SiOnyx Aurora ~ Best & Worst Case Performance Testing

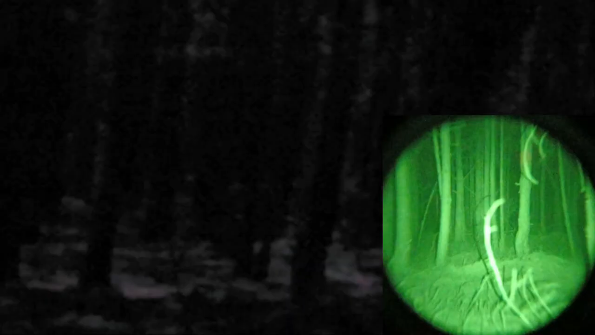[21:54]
Medium, okay. Now we're on medium.
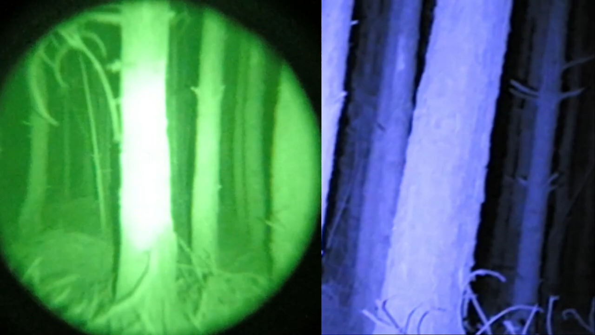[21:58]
Now, you can tell medium with this Gen 1, very good detail. And it is, it looks damn good, okay?
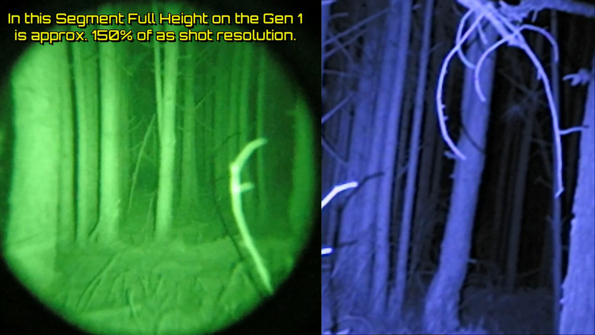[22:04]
Damn good image quality.
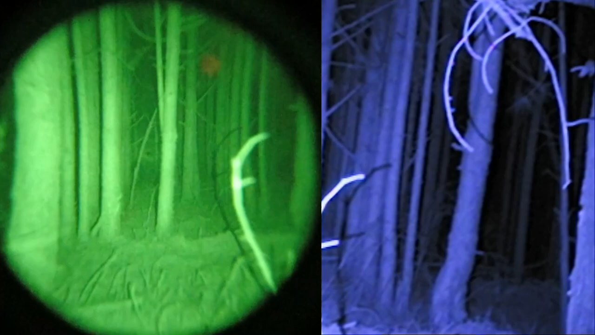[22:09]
And the Psyonix zoomed in is good image quality too, okay?
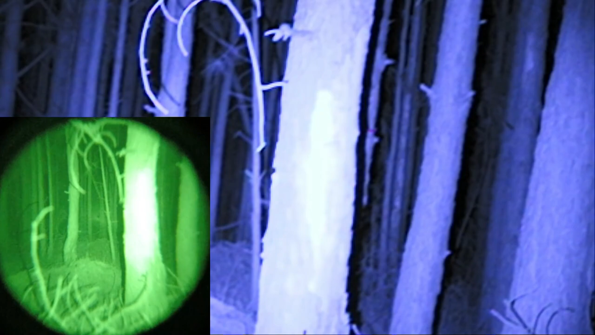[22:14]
Okay, so let's go ahead,
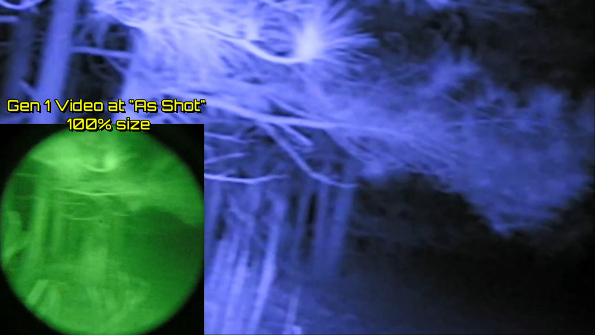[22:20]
pan around a little bit, and I'll go one last bump up to high.
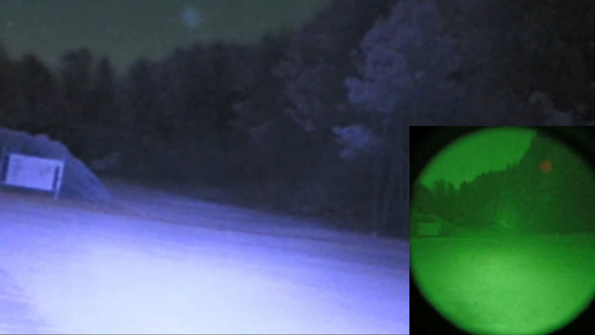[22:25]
And I'm running out of battery power here for the Psyonix, unfortunately. So, uh, okay, yeah.
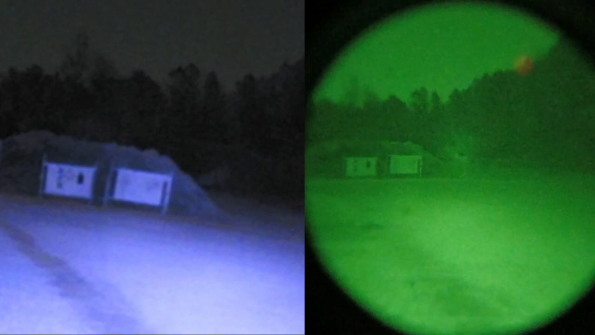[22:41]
Let's see if I can. Okay.
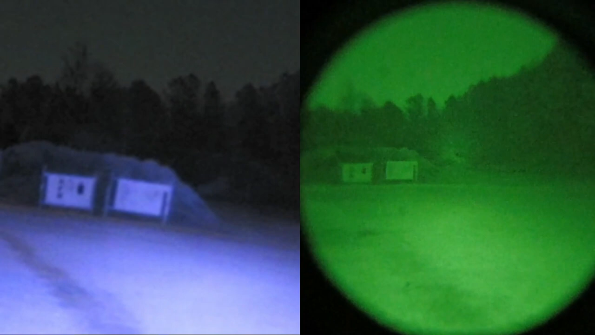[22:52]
So there's focused in. And if I take this beam and pull it all the way out,
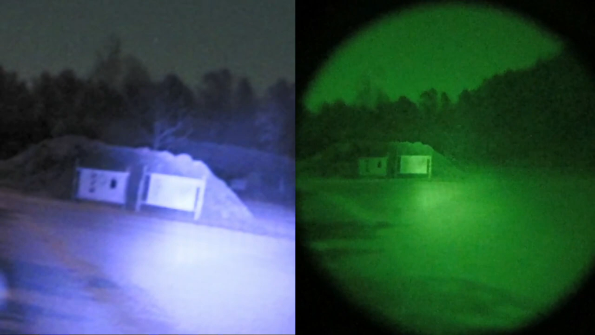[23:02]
you can see that we really can illuminate a couple hundred yards away easily for either of these devices.
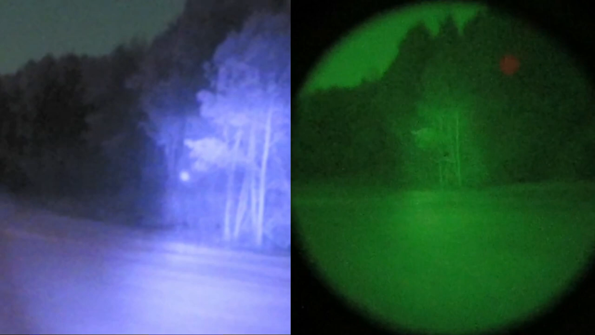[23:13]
So, uh, that's 850 illuminator. Now I want to fire up this 940, and I'm going to run out of battery power if I'm not careful here on the Psyonix.
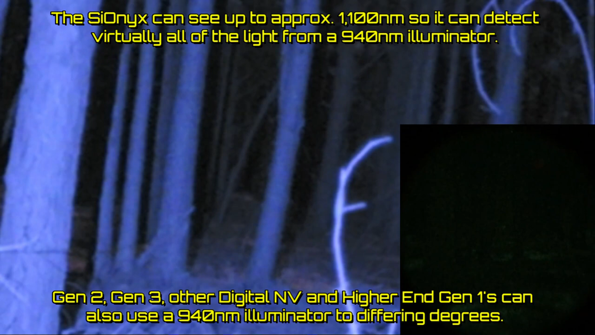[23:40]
Gen 1 caps out at about 900 for usable light. And, uh, so,
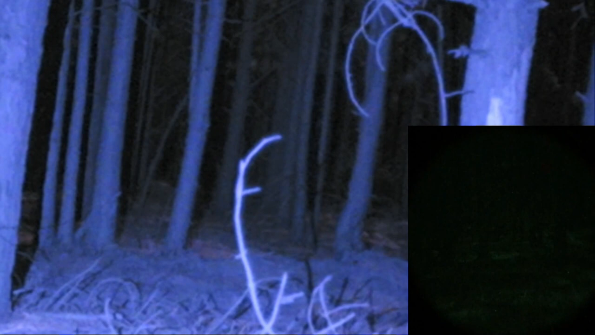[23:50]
yeah, it caps out at about, at about 900, so you get a little bit of usable light out of 940 for Gen 1, but not much.
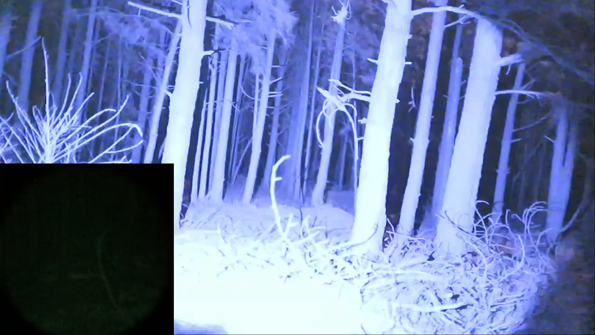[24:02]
So let me go up to medium, and then up to bright. Oh, there's, there's bright. So, uh, that's high on a 9, 940.
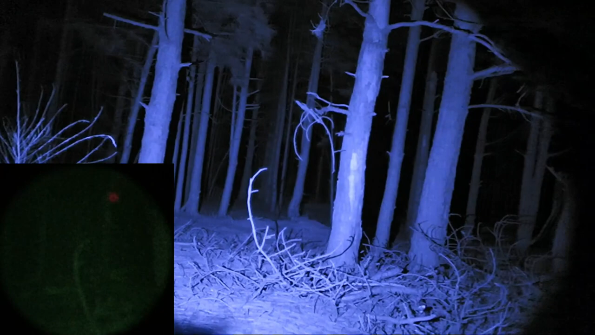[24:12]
Very usable for Psyonix. A little bit of a different cast of light. And it is usable with the Gen 1, but not very much so.
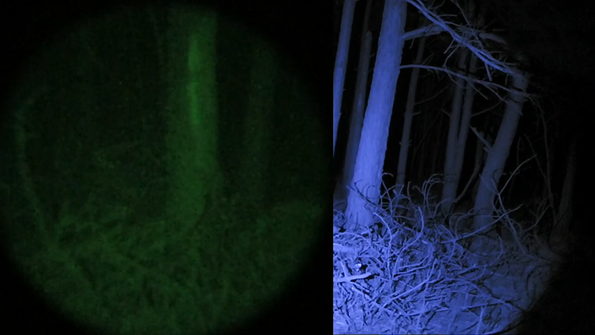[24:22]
So my recommendations with a Gen 1 device is you want to stick with a, uh, 850, uh, because you're really not going to be able to use a 940 much to your benefit if you're using a Gen 1 device.
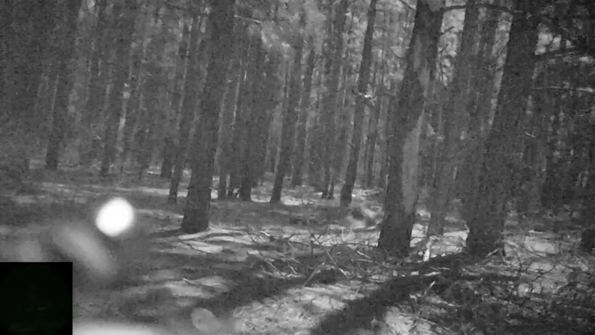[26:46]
And so what you'll notice is, yeah, you still have a lot of flickering noise, which is kind of, it looks similar in nature to what you get on traditional night vision with a,
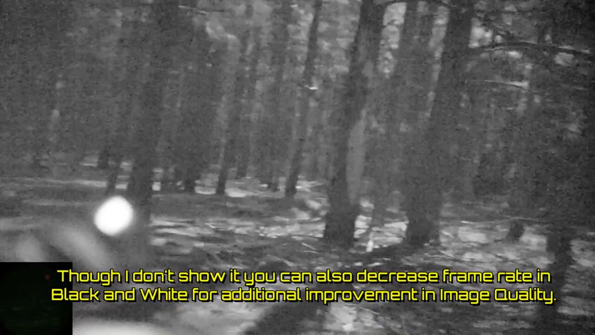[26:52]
this kind of a sparkling effect, but, uh, you'll, you'll, you'll, you'll actually, uh, get a much,
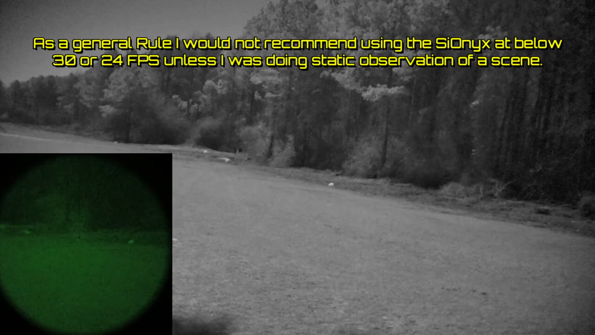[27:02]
you'll be able to get a more usable imagery at lower light effectively still,
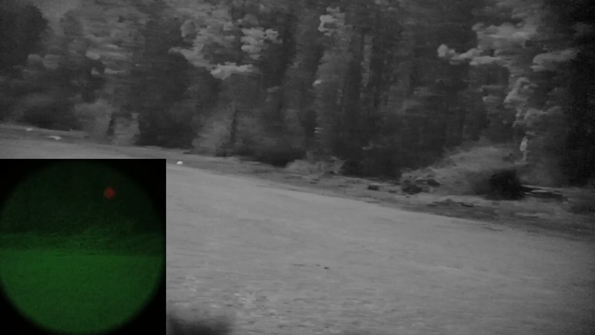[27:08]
uh, by going to this, what looks like a white phosphor, a black and white screen versus your,
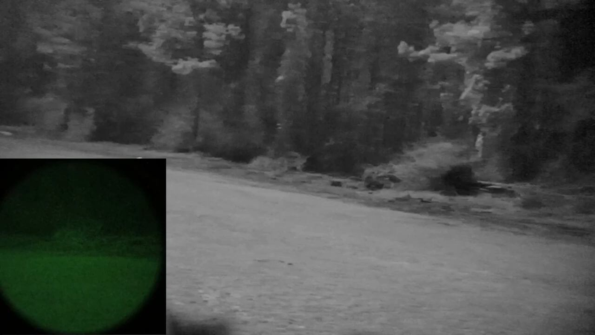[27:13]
uh, versus your color. Or if you're into a low light situation.
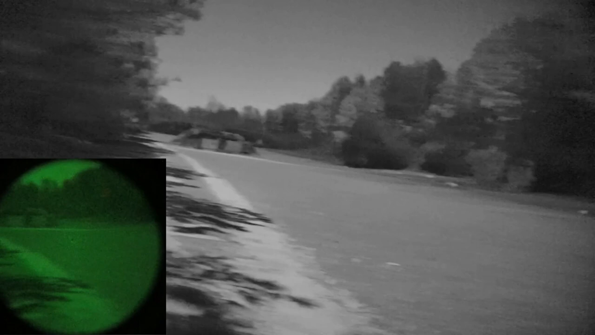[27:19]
So, and again, see, I'm panning across here seamlessly.
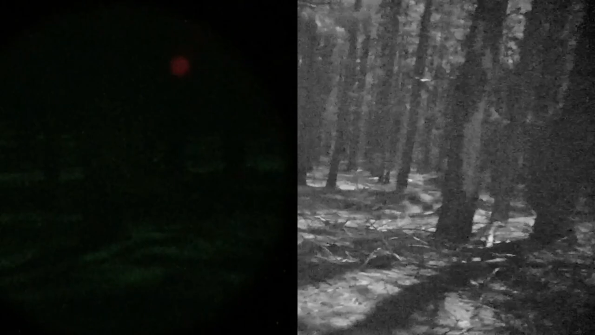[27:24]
And, uh, what a difference between our Gen 1 and our Psyonix.
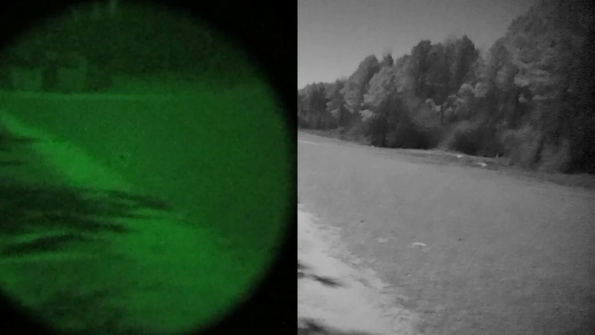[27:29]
Now, uh, one thing I will show you. And, oh, airplane, airplane, we've got to get the airplane.
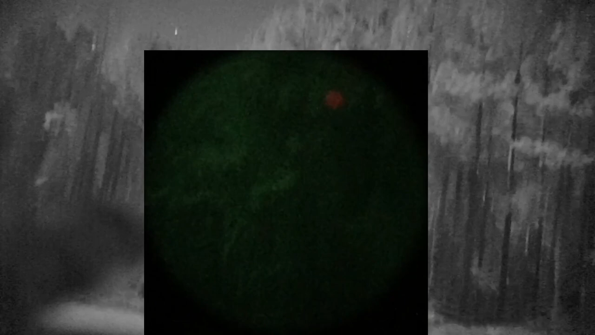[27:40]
Let's see if we can get the airplane. There's the airplane. Ooh, sparkly.
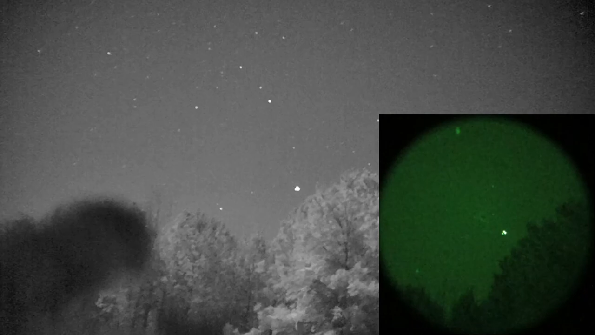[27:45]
Uh, uh, yeah, gotta love it.
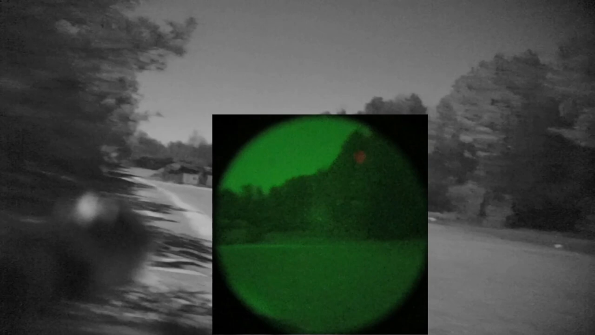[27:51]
So, okay, let me go ahead and we'll switch to a green screen on a Psyonix real quick. And I'm not real fond of it. And I'll tell you why when we get into that mode. So give me just a moment and we'll come right back.